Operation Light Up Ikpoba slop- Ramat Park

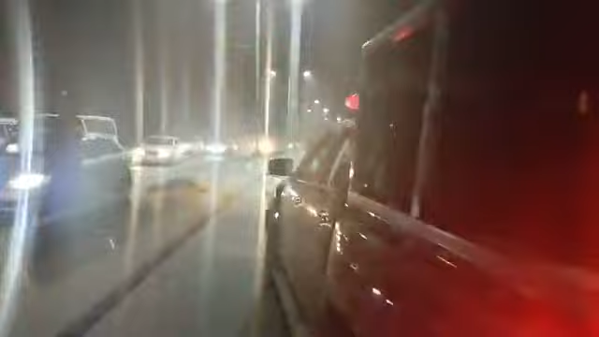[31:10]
Kobayi is lighted up already. This is what we are talking about. This is what we are talking about. All thanks to Governor Godwin. You can see, Edo is becoming great again. Wow. So when people they make noise, I hear they laugh.
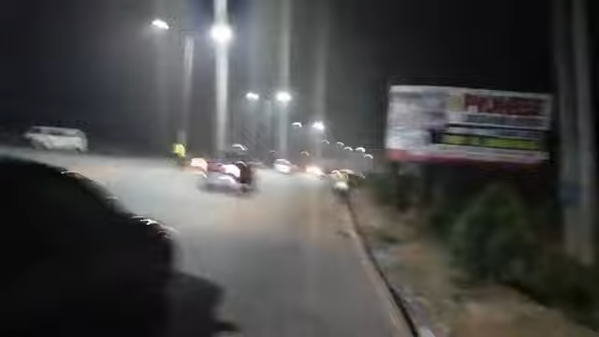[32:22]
Pastor King. What else can we say that we say thank you to God for Pastor King? So guys, you can see things for yourself. Yes, maybe not follow. Yeah, go by here, lighted up already.
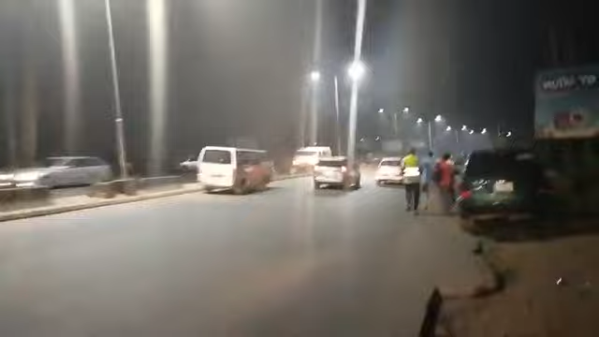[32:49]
Guys, you see, go by here, lighted up already. Wow. I'm very, very happy for this great development. Guys, you can see, I'm very happy.